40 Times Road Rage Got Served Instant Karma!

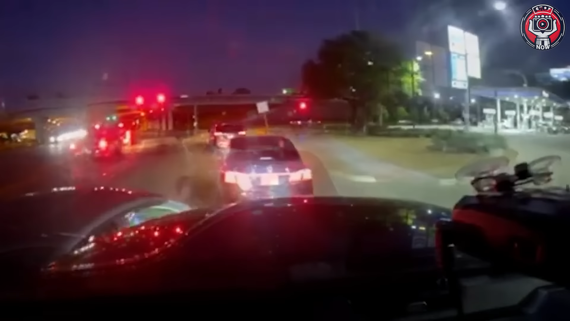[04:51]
If I were the guy in the truck, I'd let that guy in. There's no harm in sharing the road.
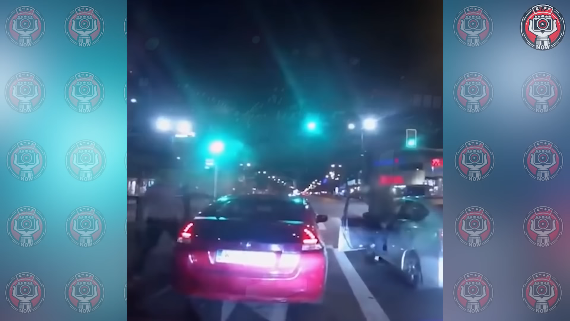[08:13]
Angry confrontation on the road in Warsaw. Reportedly involving two Uber drivers.
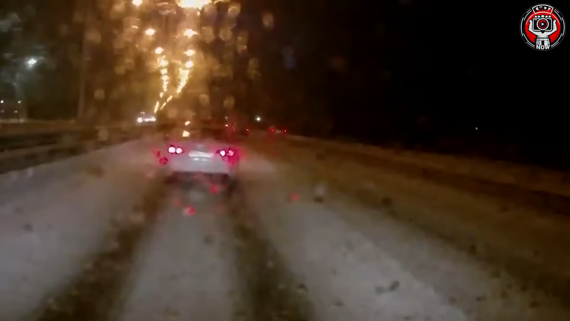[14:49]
the culprit is Reg, vomiting in the left lane, whom everyone is trying to pass.
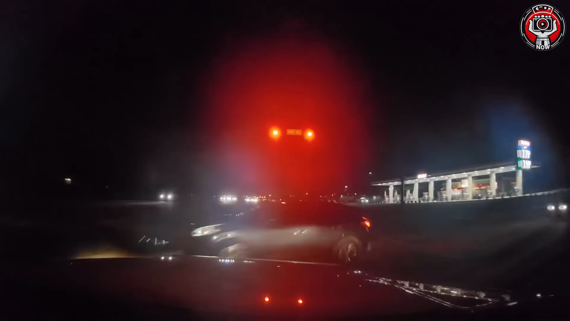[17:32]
truck drivers should slow down when they see a signal light